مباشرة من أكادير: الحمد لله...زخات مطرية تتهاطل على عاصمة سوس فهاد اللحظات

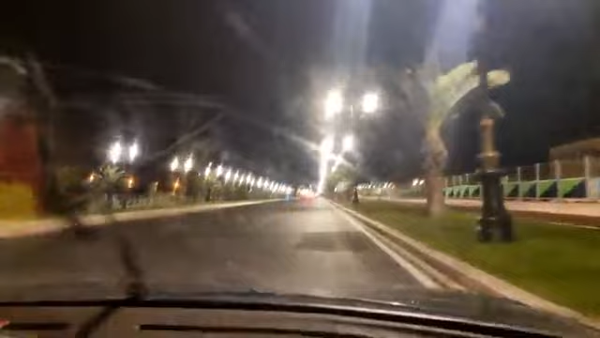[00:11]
مرحبا بكم متابعينا الأوفياء، أهلا وسهلا بكم في هذه اللحظات. زخات مطرية خفيفة تتهطل على العاصمة السوسية ولله الحمد، فأمطار الخير ولله الحمد استبشرنا بها خيرا في هذا اللحظات ولله الحمد. جهة سوس ماسة تنعم بالتساقطات المطرية في هذه اللحظات ولله الحمد.
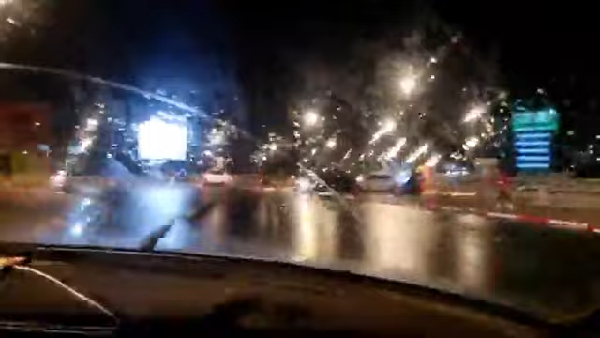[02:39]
فانتم كما كتشوفوا يعني ولله الحمد كاين امطار الخير ولله الحمد كما كتشوفوا معنا من خلال يعني هذا البث المباشر، يعني كاين تساقطات مطريه
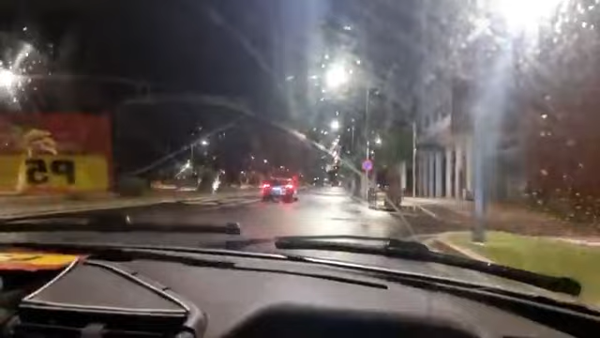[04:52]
لكنها ولله الحمد. كما كتشوفوا ياسين كيقول من سليمان الان امطار الخير ولله الحمد والشكر لله.
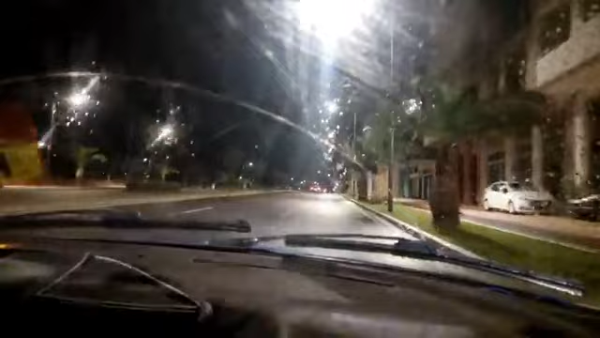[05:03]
فبلادنا ولله الحمد كتعرف تساقطات مطريه مهمه مجموعه من المدن وفي مجموعه من المناطق، ونفس الشيء بمدينه اكادير في هذه اللحظات كما كتشوفوا معنا يعني كنعيش معكم هذه الاجواء الرائعه وهذه الاجواء
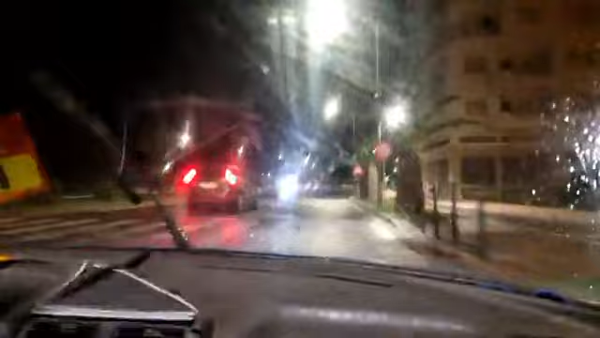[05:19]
الجميله هنا من العاصمه السوسيه مدينه اكادير. فتحيه لكل المتابعين الاوفياء اينما كانوا سواء داخل المغرب او خارج المغرب، كنحييكم ولله الحمد. كما كتشوفوا يعني كاين امطار الخير وكاين يعني شي اشتواء اللي تبارك الله يعني باقا في الساعات القليله القادمه غادي تجي وغادي تكون قويه ان شاء الله، والله يجيبها قد النفع ان شاء الله يا رب.